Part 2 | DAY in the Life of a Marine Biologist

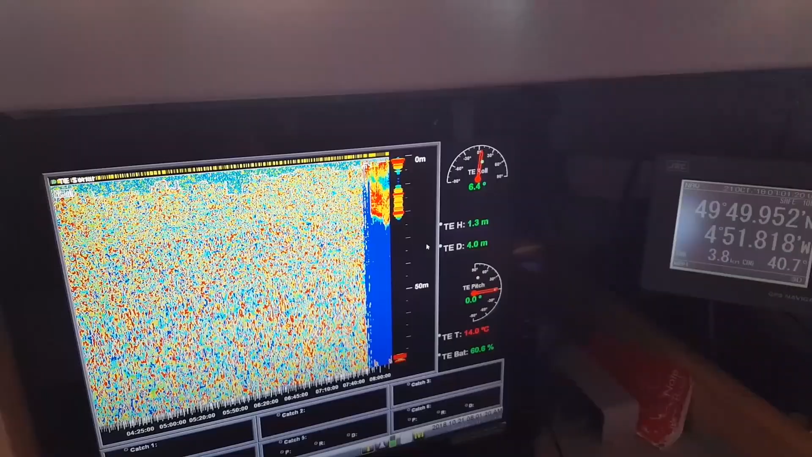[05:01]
On screen: water 14.0°C
We tried to go back where the backscatter was, and then deployed the trawl there to catch fish.